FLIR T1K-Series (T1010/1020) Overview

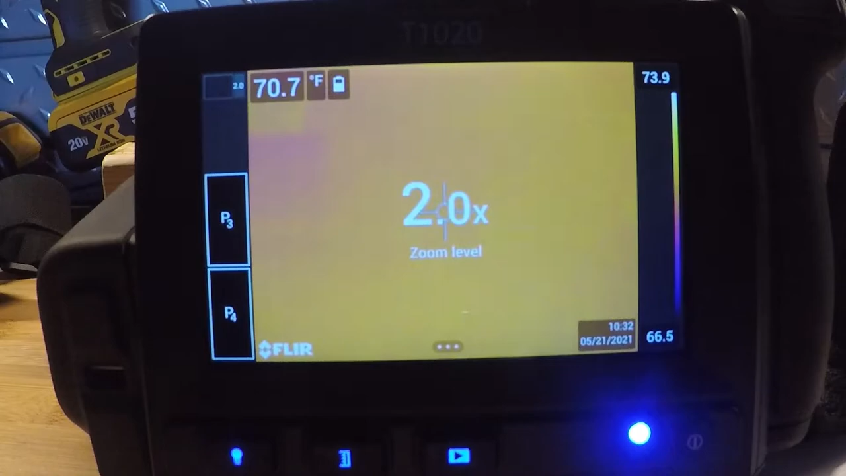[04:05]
On screen: spot 70.7°F
If I want to bring it back down, I tap it one more time. I can also use that button just above the image capture button on the face of the camera to zoom in at smaller increments. On the next menu over to the right, you have your displayed temperature from the cursor in the center of the screen,
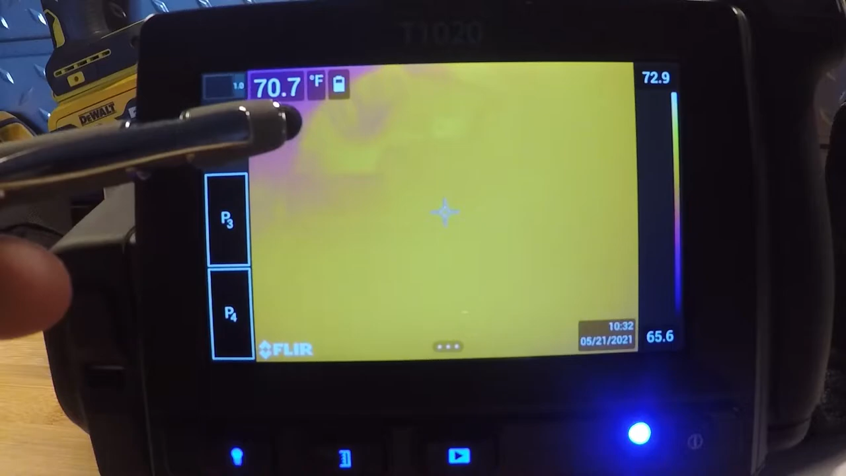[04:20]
On screen: spot 70.7°F
Fahrenheit measurement, and your battery indicator for the camera. On the left-hand side, we have our P buttons. There's four of these on the camera. Basically, they're programmable keys. They're custom keys on board the camera. There's one on the top by the joystick. There's one on the side of the optical block by your laser point. Then two on the face of the screen.
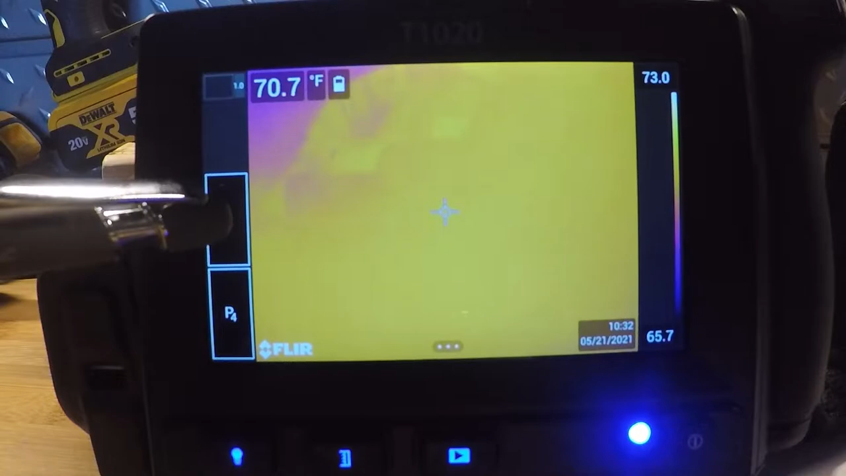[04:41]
On screen: spot 70.7°F
If I actually take my finger here and push it right on that button,
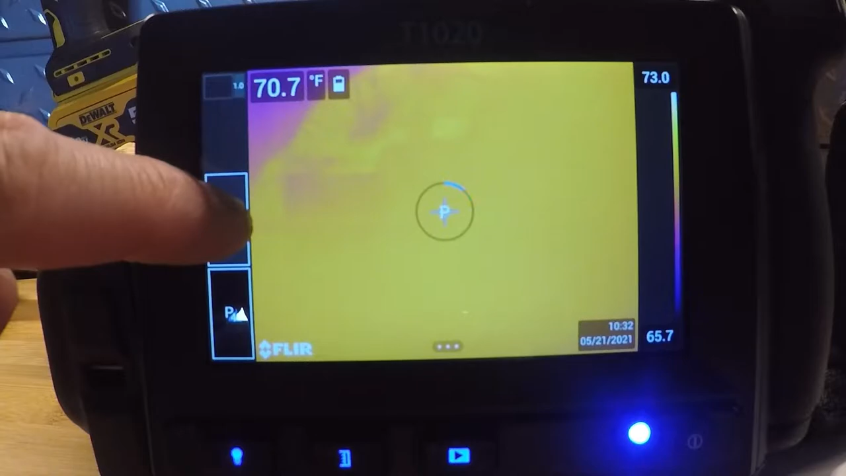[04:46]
On screen: spot 70.7°F
it's going to make a full sweep and give us a menu of all the different things that we can select those buttons as.
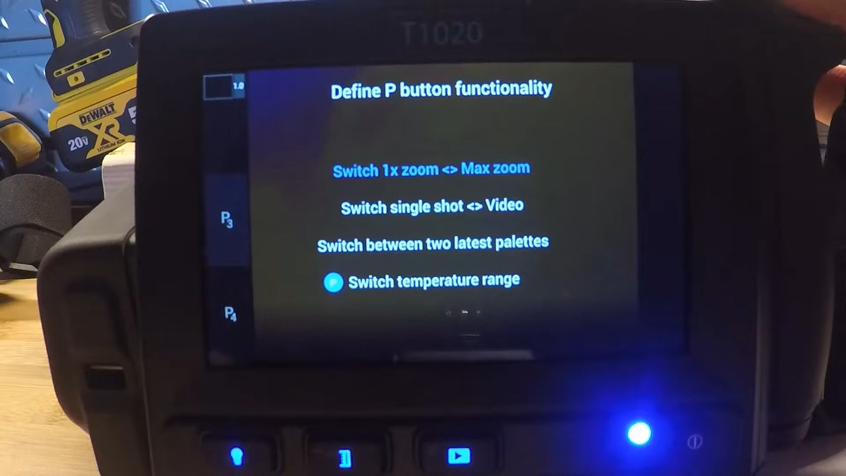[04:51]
Common ones might be switching temperature range from low-end to
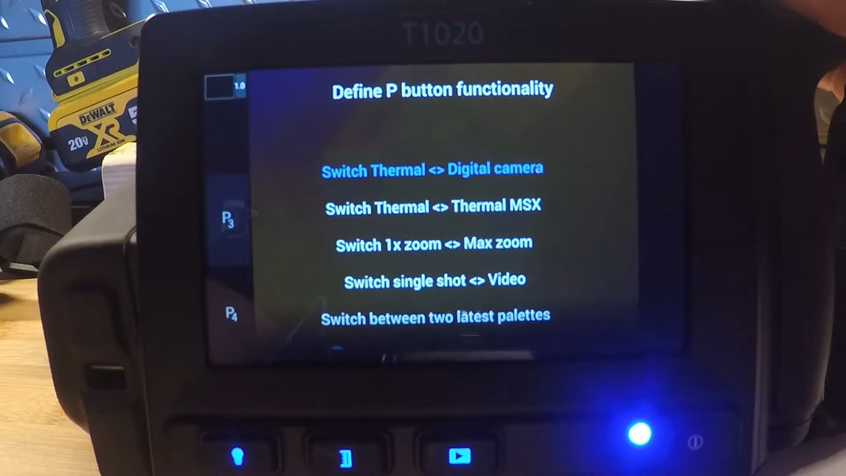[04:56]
high-end instead of having to go into menus to select that menu. I can go in and go from single shot to video. I can choose between color palettes.
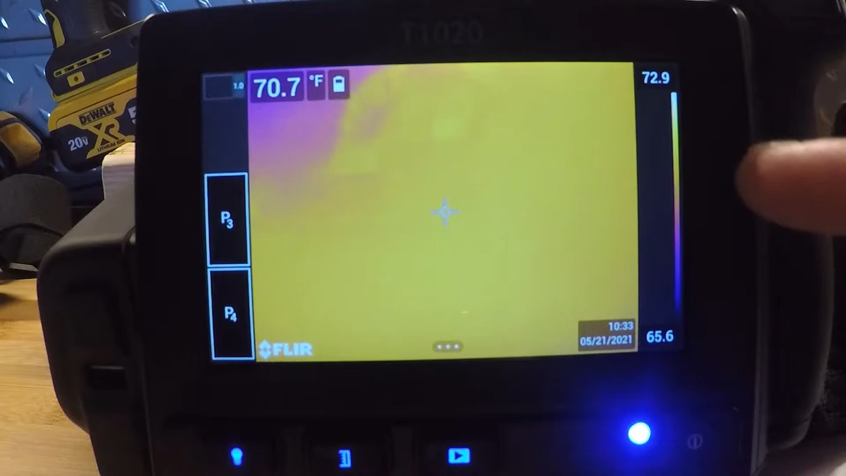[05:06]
On screen: spot 70.7°F
On the right-hand side, I have our temperature scale. Right now, I have 65 up to 73. That's an auto level and span.
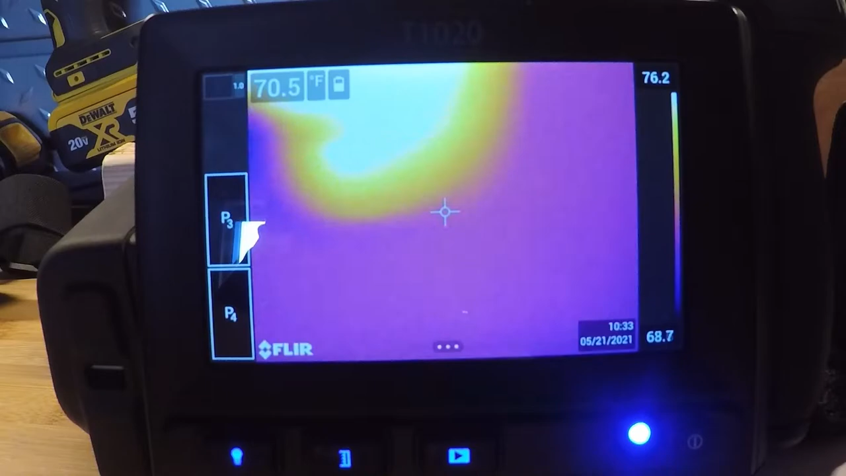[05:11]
On screen: spot 70.5°F
As I put something in front of the screen, you'll see that that temperature is jumping around. I can also make that go to a manual using another button.
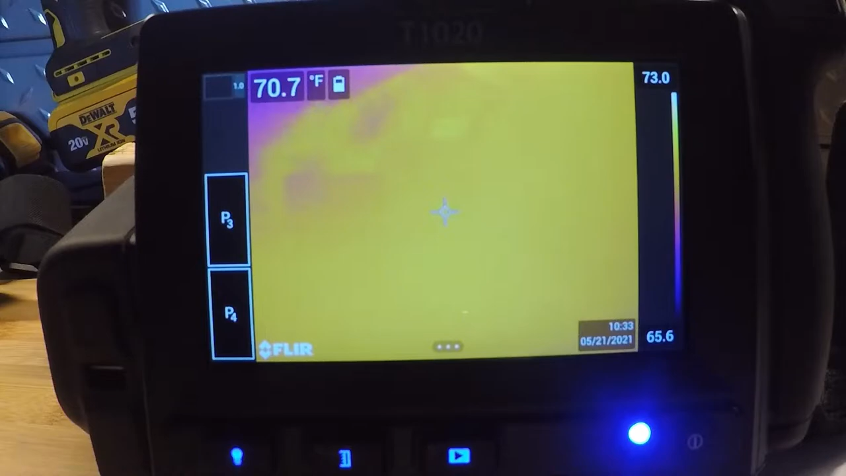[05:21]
On screen: spot 70.7°F
On the bottom left-hand corner, we mentioned our lamp. That's just going to brighten up our digital image on the camera.
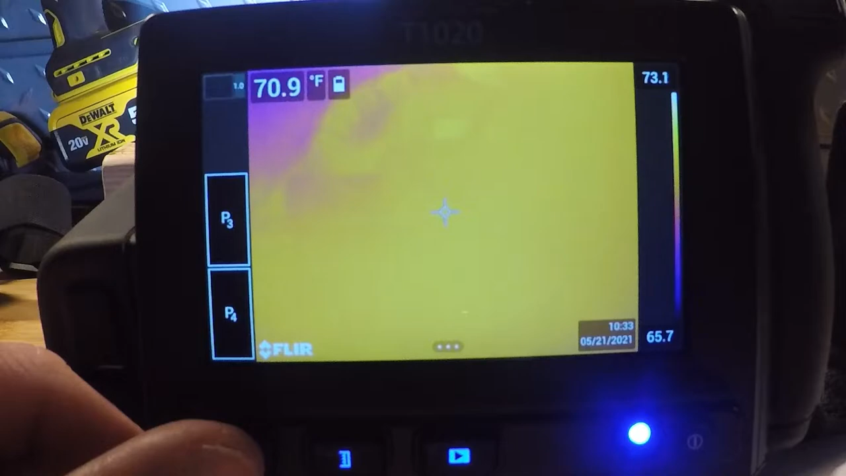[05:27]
On screen: spot 70.9°F
Our next menu over is going to be our auto to manual tuning capability.
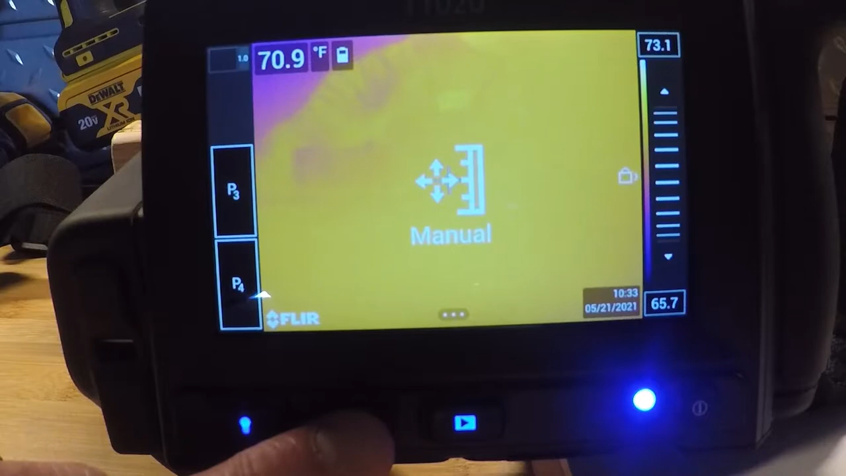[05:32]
On screen: spot 70.9°F
It's basically going to allow us to do a one-touch level and span on the screen. If I want to tap a point of interest, it will automatically set the level and span for me.
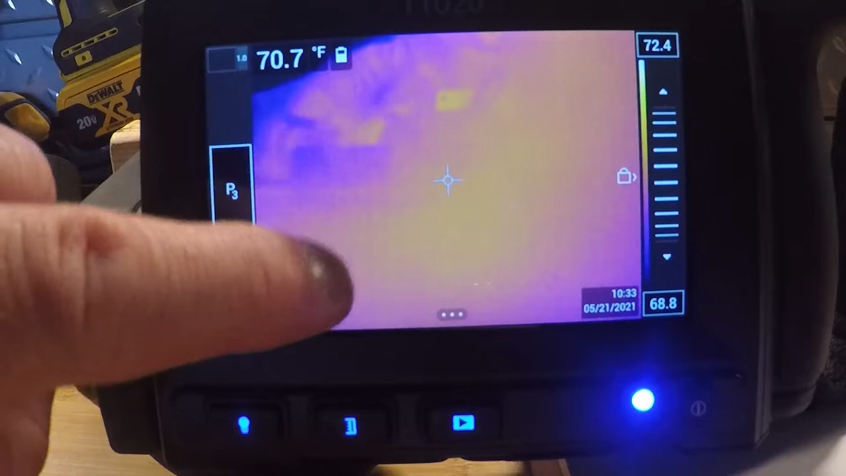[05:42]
On screen: spot 70.7°F
Otherwise, I can use the dial on the right-hand side or select the bottom and end manually. I'm going to tap that back to go to auto focus or auto level and span. The next menu over is our digital images or our video files on the screen.